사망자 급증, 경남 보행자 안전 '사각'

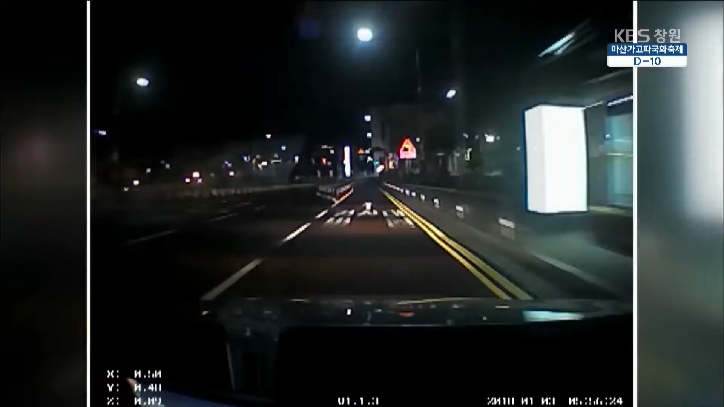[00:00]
어스름한 새벽역, 승용차 한 대가 속도를 줄이지 않고 곧장 우회전하더니 횡단보도를 건너던 60대 보행자를 칩니다.
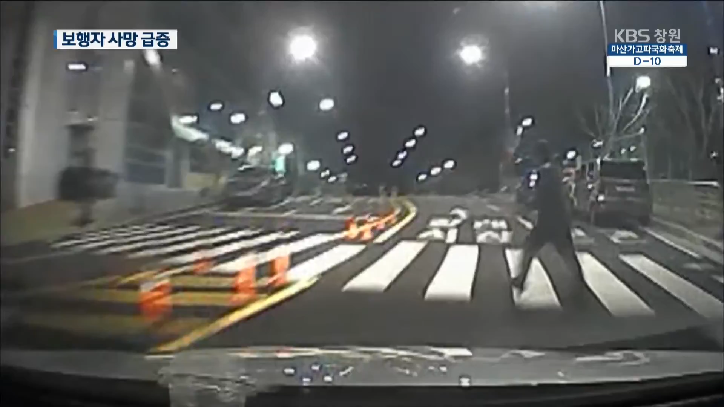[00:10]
또 다른 차량은 횡단보도를 건너고 있던 20대 보행자를 들이받습니다.